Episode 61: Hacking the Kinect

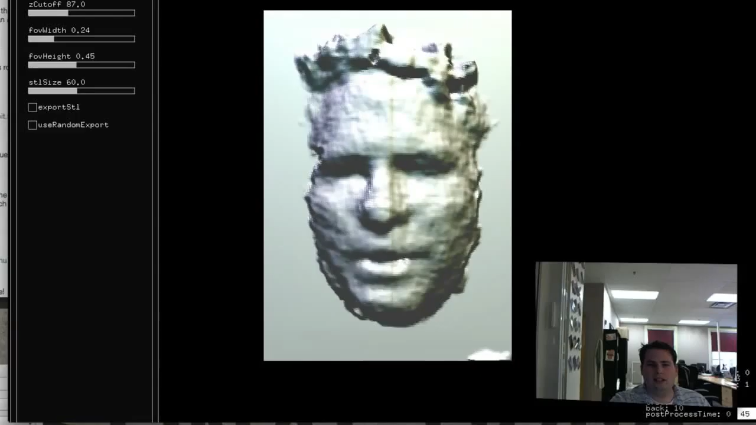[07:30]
And you can actually choose how much of your face you want to come out here like this, and then you could save this file and print it out directly. And if I turn this, you can see that it actually is three-dimensional. There's my face coming out here.
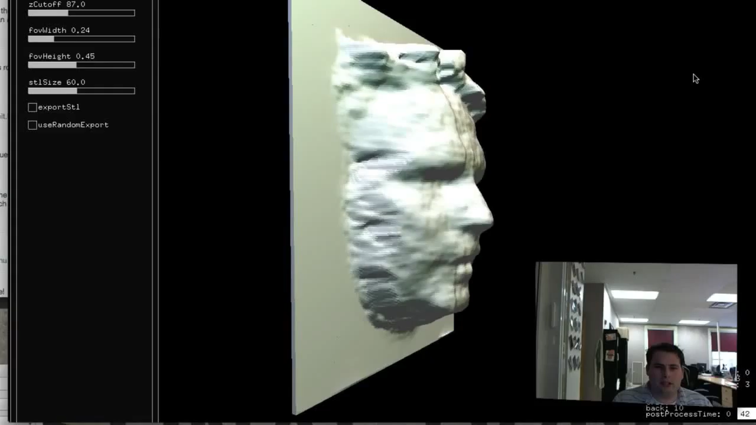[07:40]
Move your hands out.
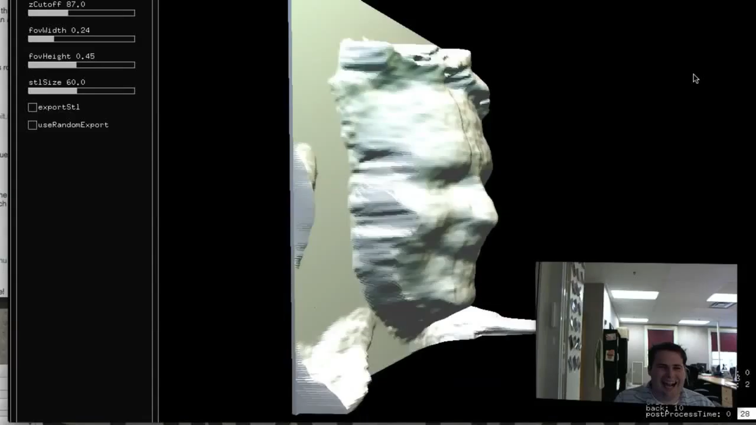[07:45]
You do need to, yeah, there's the Han Solo and horror.
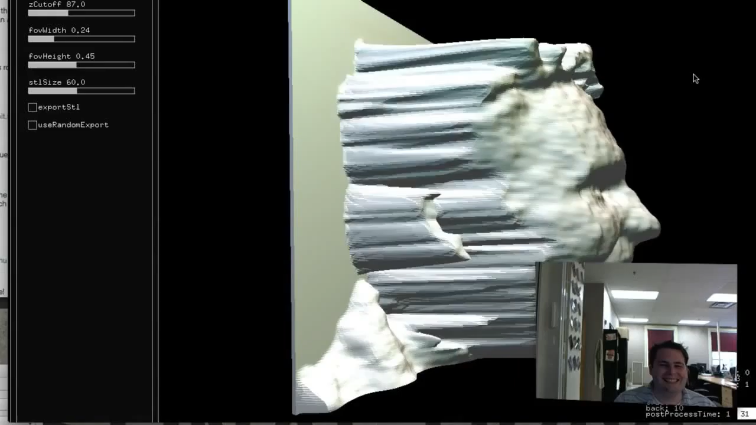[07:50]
Yeah. So that's pretty right. Wild like stuff. That's right. Yeah, you can do. Oh, wait, hold on. Oop.